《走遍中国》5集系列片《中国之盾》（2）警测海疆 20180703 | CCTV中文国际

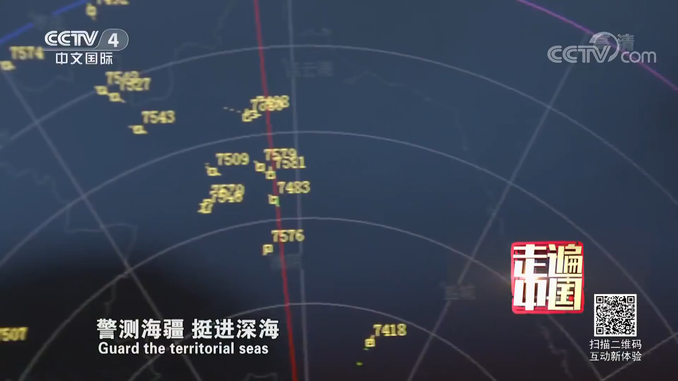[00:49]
海将挺进深海面对中国海军的新使命中国雷达人正在全力赴
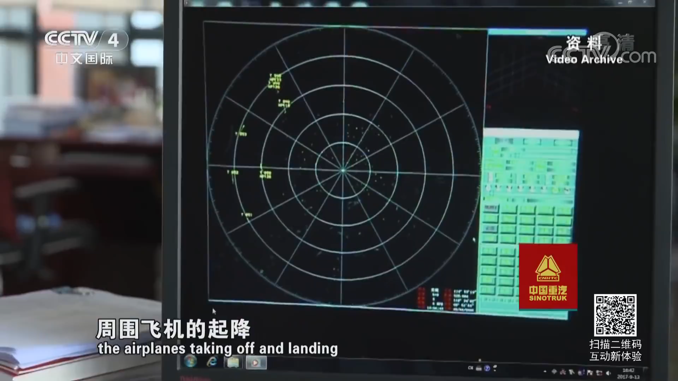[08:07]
周围飞机的起降立马就展现在限制屏上
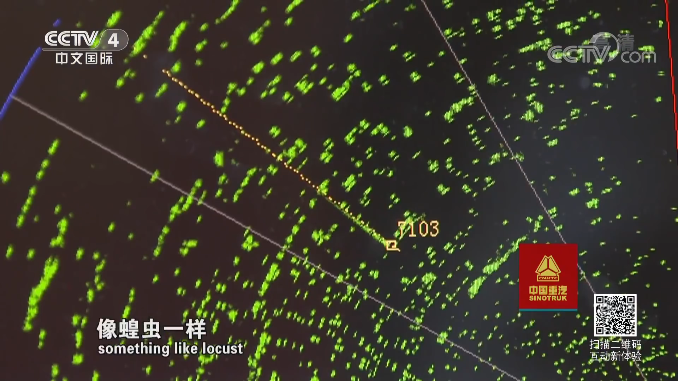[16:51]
样感觉是慌了
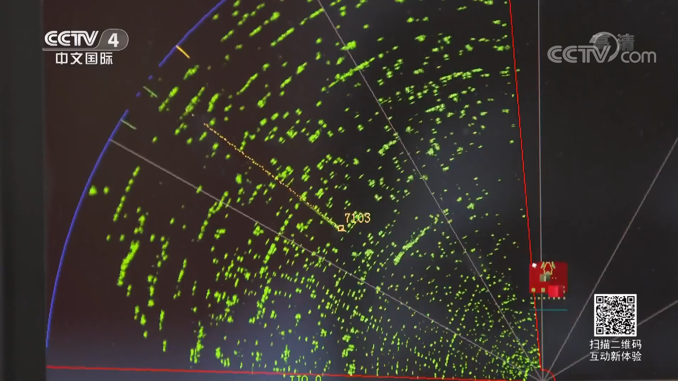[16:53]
这密密麻麻的蝗虫不是别的正是一道世界难题海杂波杂波的时候就是这样
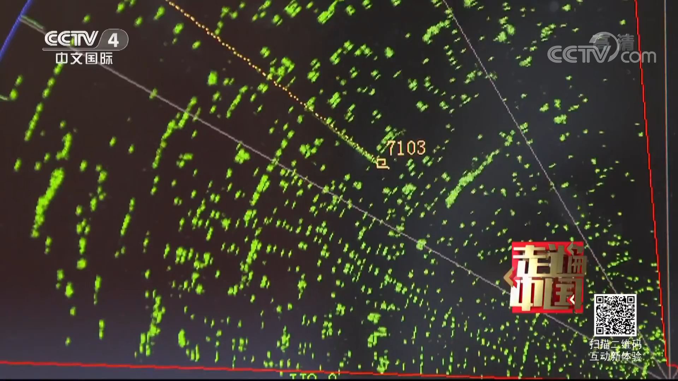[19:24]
密密麻麻的蝗虫界面终于清爽干净了
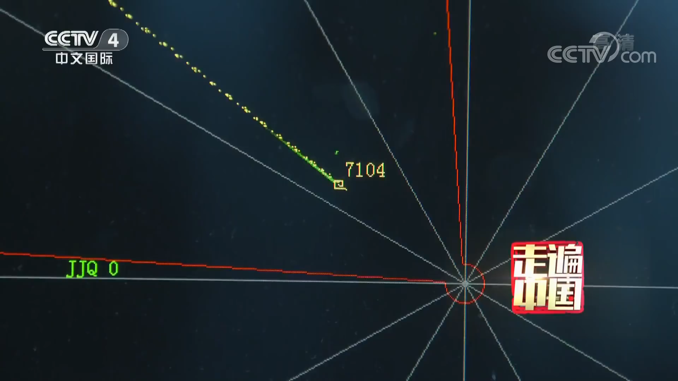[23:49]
发射以后看到这个跟踪轨迹很连续大家都说有了有了有了有了这个我说宣布成功